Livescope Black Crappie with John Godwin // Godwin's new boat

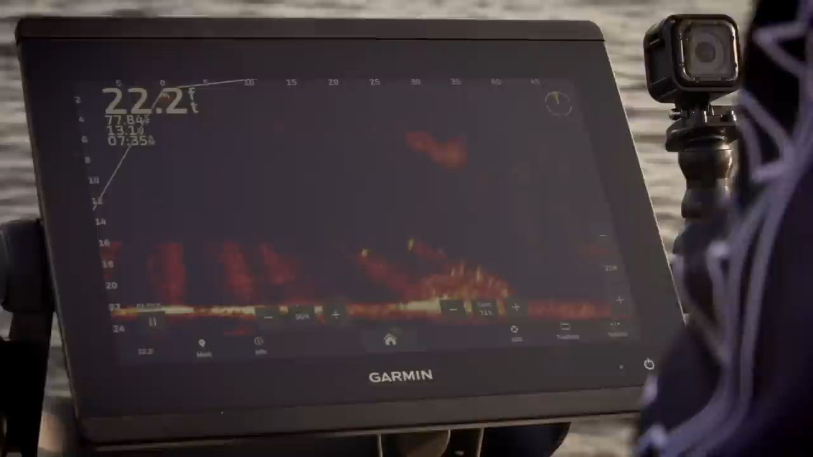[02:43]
On screen: depth 22.2 ft
I can just get them fired up.
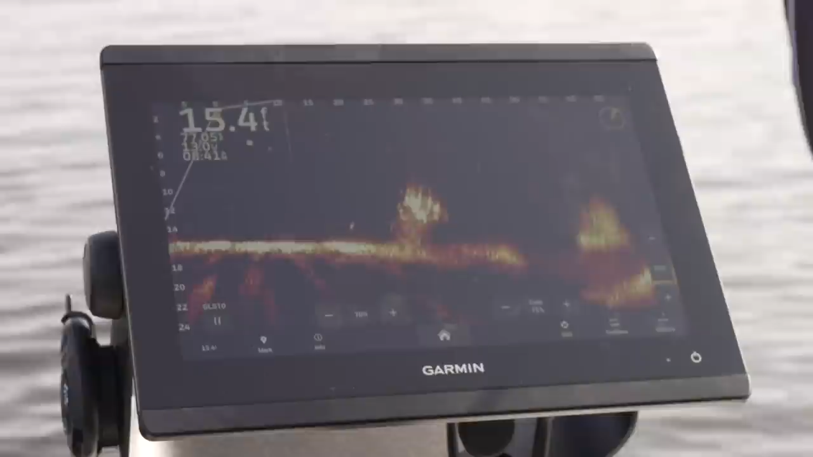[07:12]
Right in the middle of them now. They ought to be playing. I'm gonna get it for you. Got him.